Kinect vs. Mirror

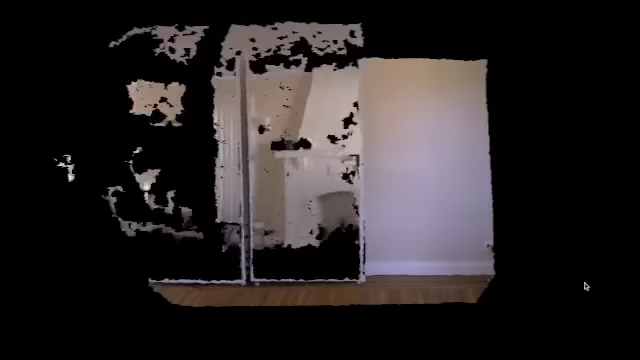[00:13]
There's a lot of noise in the distant depth samples, which is why it looks like my living room is being attacked by a horde of bats. The mirror seems to exacerbate this. There's not normally this much noise. My software attempts to model the sensor noise and account for it, which I've enabled here. Let me go ahead and reconstruct the background. There we go. So you can just almost see me lurking in the distance there. So the Kinect clearly works through a mirror, but what does the mirror do to the depth samples?
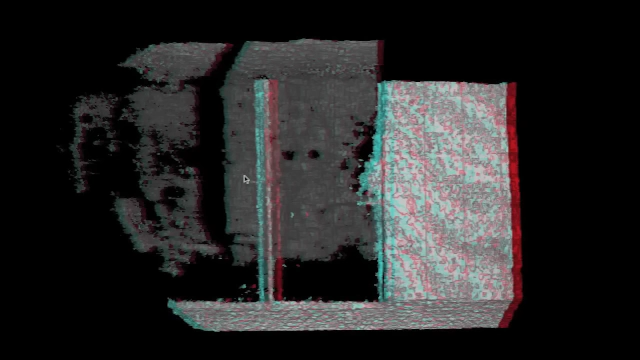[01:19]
But head-on, it looks pretty good. And because I know I'm not the only one that browses YouTube wearing 3D glasses, here's the same scene in red-cyan anaglyph. If you'd like to try this at home, the software you're seeing is open source. I've included the URL in the video description. Thanks for watching.